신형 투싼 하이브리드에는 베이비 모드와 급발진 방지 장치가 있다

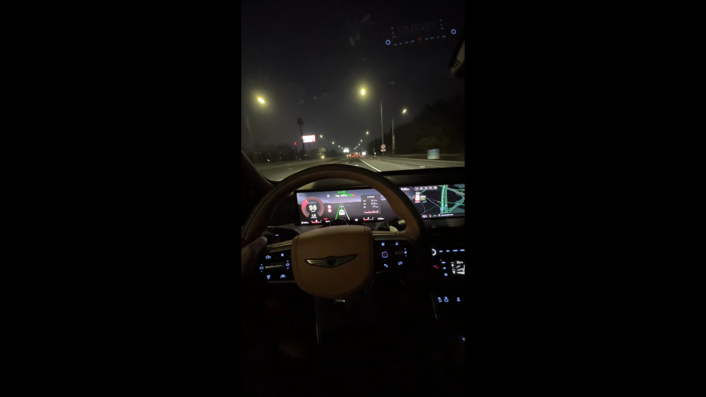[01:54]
운전 시합부에는 더 도움을 주죠 지금도 이제 활성화 됐죠? 오른쪽에 켜졌다가 꺼졌죠? 중앙분리대로 가보면 좀 더 달라지는 게 느껴지는데 보시죠?
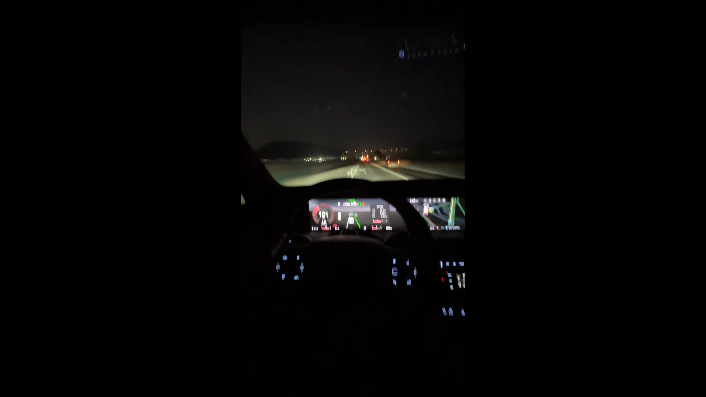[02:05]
왼쪽에 중앙분리대를 보면 오토하이빔 보다 좀 더 개선된 수준이라고 할 수가 있겠습니다 켜져라 켜졌죠? 저 멀리 여기 또 꺼졌네 딸차 꼴리듯이 이렇게 켜졌다가 꺼졌다니 켜졌다 꺼졌다 켜졌다
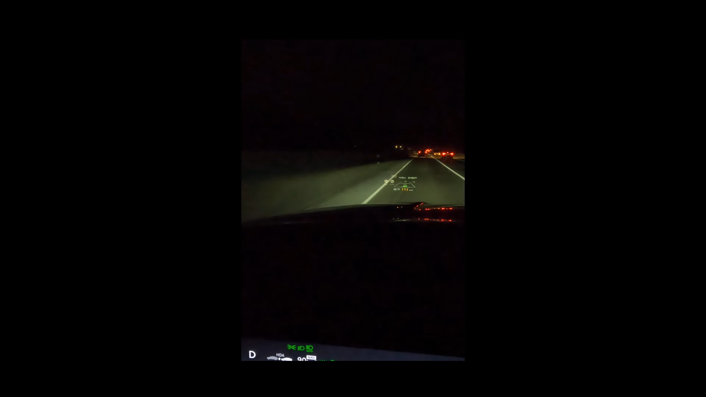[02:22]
꺼졌다 오토하이빔만 되는 게 아니라 그걸 분리를 해서 합니다 그러니까 전엔 오토하이빔이면